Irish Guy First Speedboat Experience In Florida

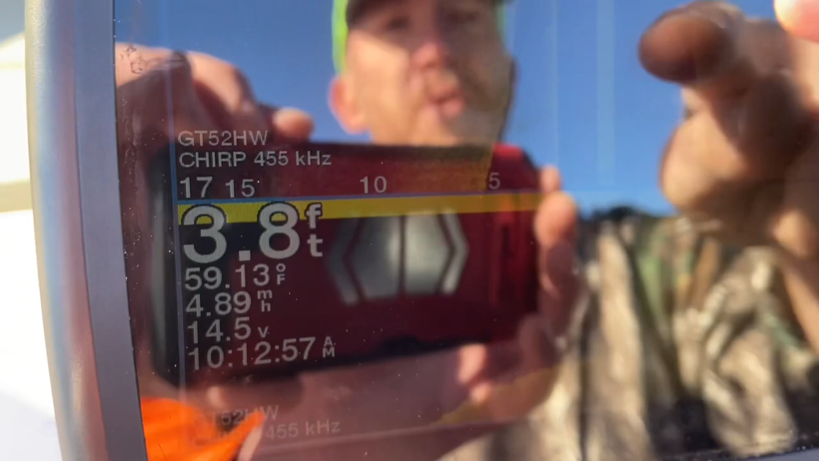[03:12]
On screen: depth 3.8 ft, water 59.13°F
out here it'll come up you can actually see it yeah whoa humanity goes by you can see